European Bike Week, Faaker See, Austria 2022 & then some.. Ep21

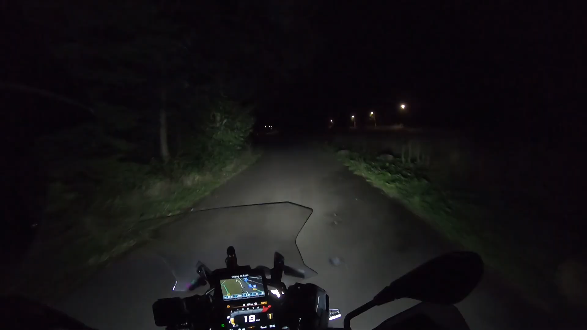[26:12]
Okay, so Google says this is a campsite. I've just found a sign back there that says, due to disastrous flooding, mobile home campsite is momentarily closed. So it was obviously a mobile home site at one point, but I mean, looks a bit dodged, doesn't it?